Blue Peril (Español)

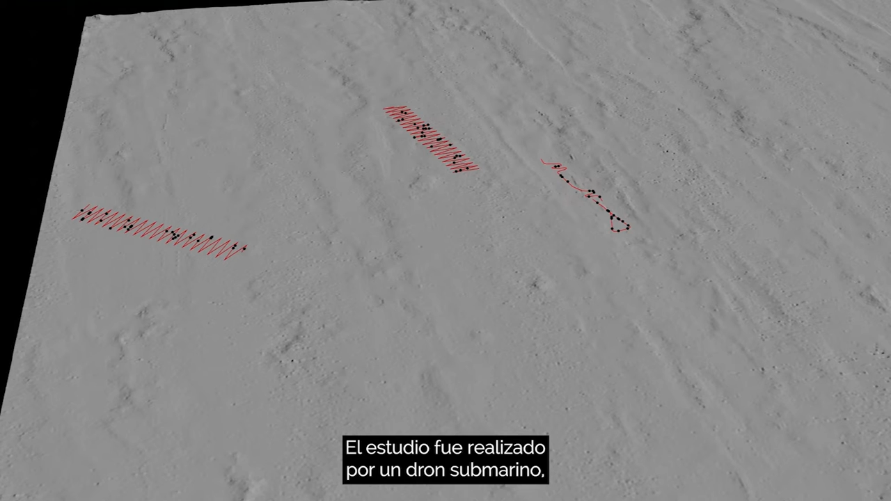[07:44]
The survey was carried out by an underwater drone in three seafloor landscapes most common throughout the region.